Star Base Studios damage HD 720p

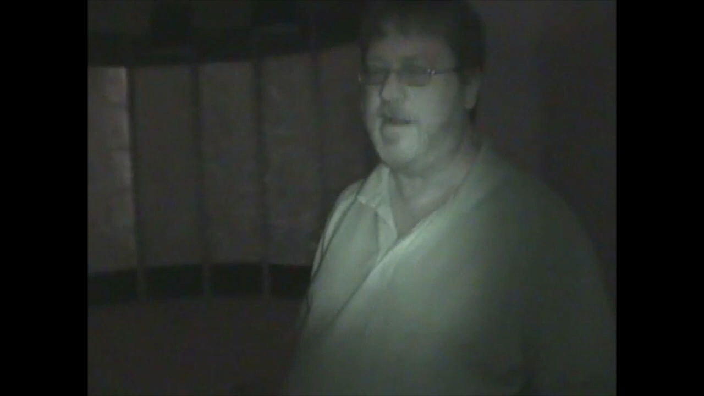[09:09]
and doesn't really have anything to do. But in the top of the transporter room is a big lip piece. This piece has never arrived here at the studio, even though it came from Oklahoma. It's still not here. And so it's not, um, uh, on site. We don't know. We think we know where it is, but we're not 100% sure. On the transporter, um, is there anything else missing in here, Scott? Nope.
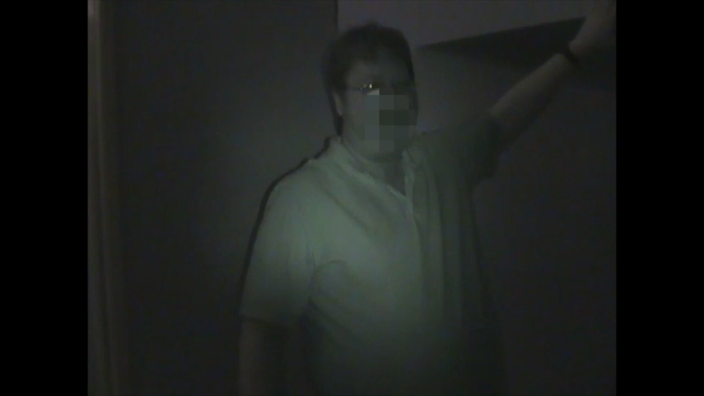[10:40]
I'm not sure, but it's not, I mean, this one's still here, but others are gone. All right. Now we're going to move on to the, to the sick bay.
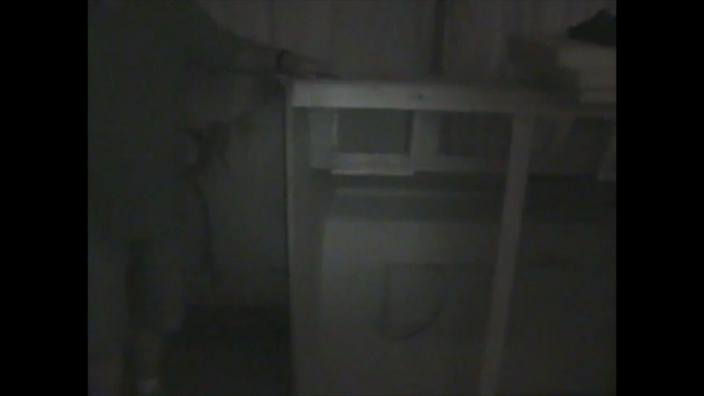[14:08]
over here is a piece of a bridge set from New York that was gifted to
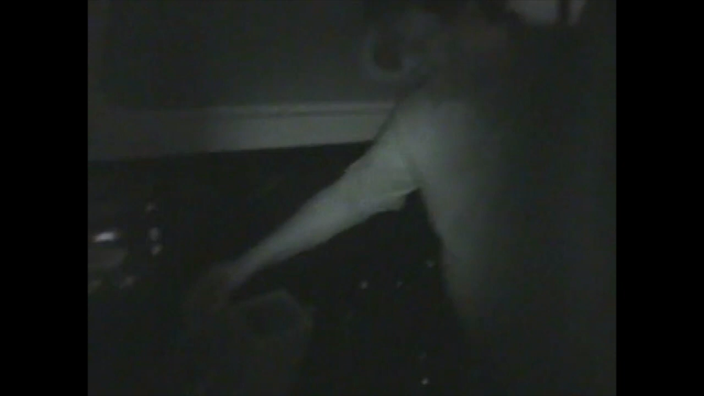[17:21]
Um, you'll see that we have these, uh, comm boxes, which this particular one came from Starship Exeter.
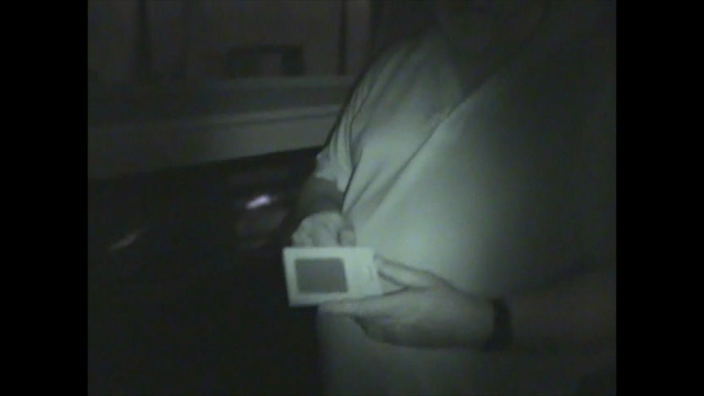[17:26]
Um, one of the problems with these are that this is on the wrong side.
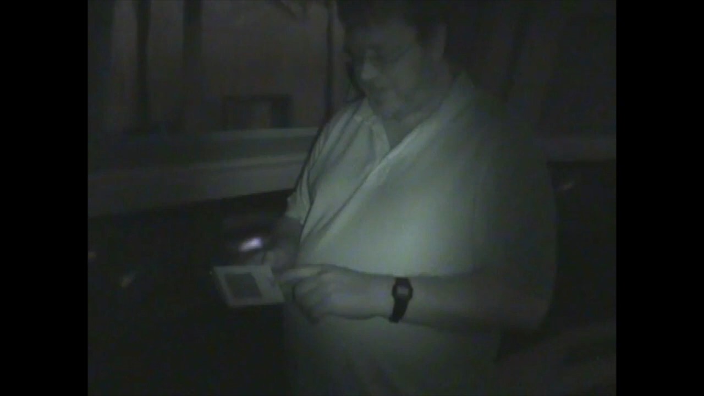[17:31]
And so others were made to replace them to be more accurate.
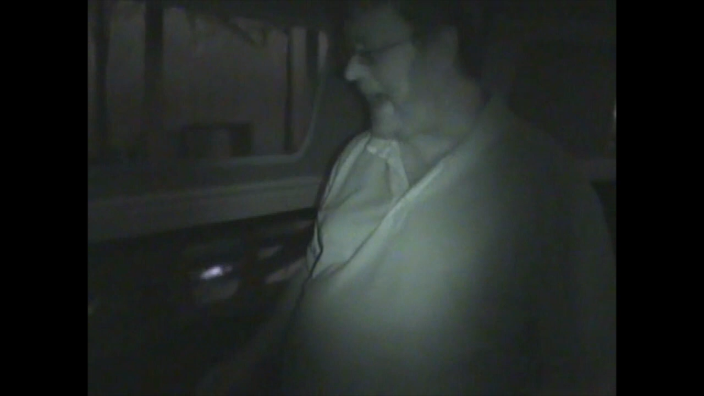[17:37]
And there is some selective damage on at least this engineering set.